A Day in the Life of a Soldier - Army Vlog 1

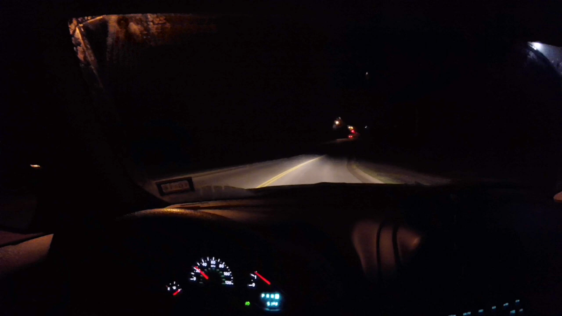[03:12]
Cause there's been a lot of road kills. And I think yesterday I passed by three skunks. And it really stank. And my wife hates animals dying. Cause I would feel bad too. Cause I love animals. Especially I got Drake. He's a dog. But yeah. Gotta be careful when you drive here.
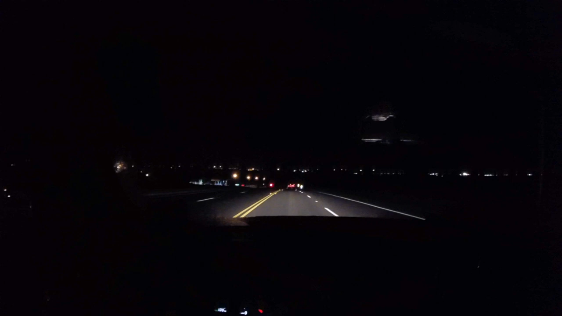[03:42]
Welcome to Fort Hood. This is just one of the many stoplights.
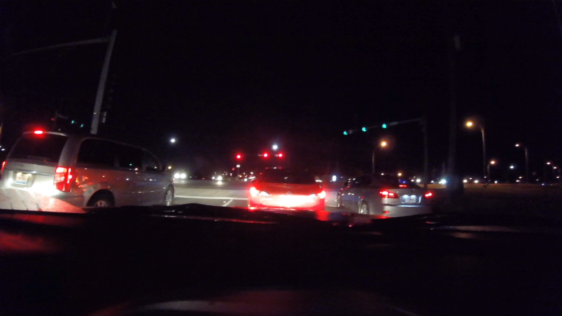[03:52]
Yep. We just gotta wait. But we're still not late. Just to show you guys.